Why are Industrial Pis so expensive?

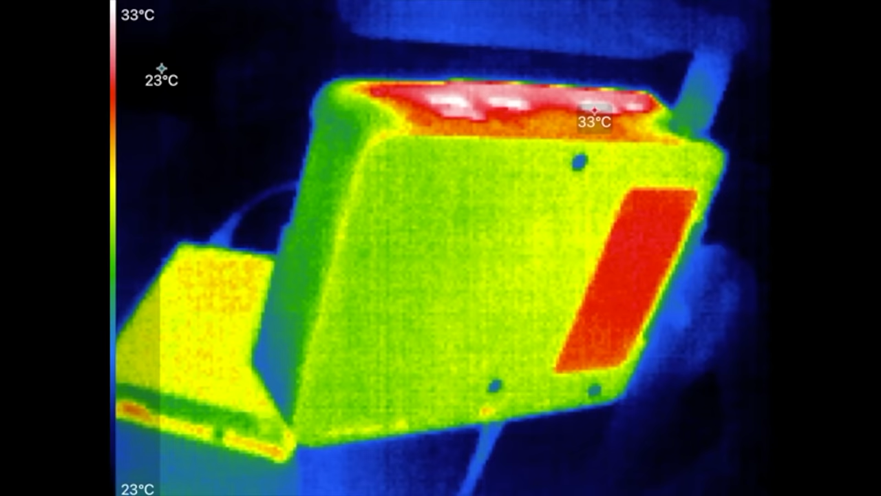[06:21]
On screen: max 33°C, scale top 33°C, scale bottom 23°C
That hot spot is actually the reflection from the label.
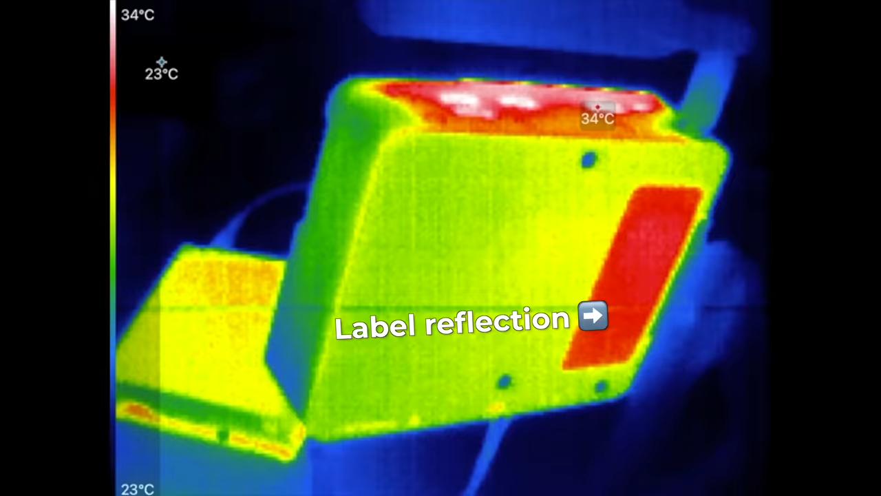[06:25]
On screen: scale top 34°C, scale bottom 23°C
The other side has the CM4, so it does get a little hotter,
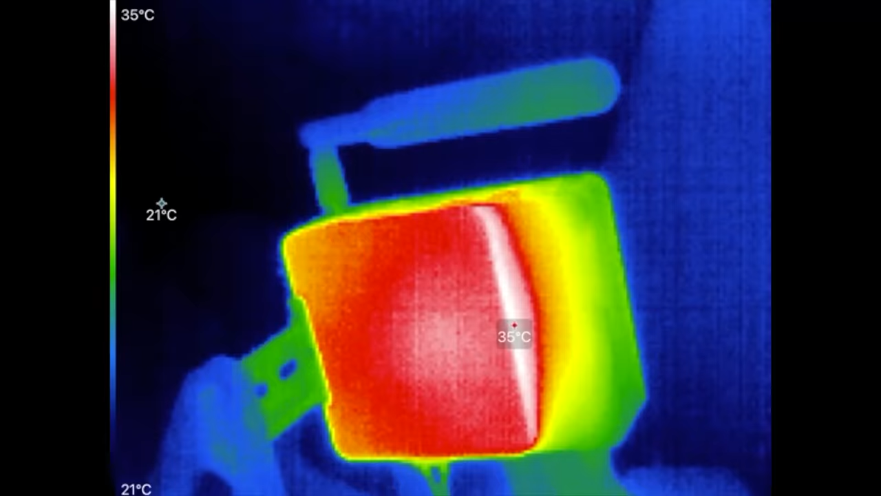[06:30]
On screen: scale top 35°C, scale bottom 21°C
but it's still able to keep the Pi running across a wide range of temperatures from negative 20 to 60 degrees Celsius according to the spec sheet.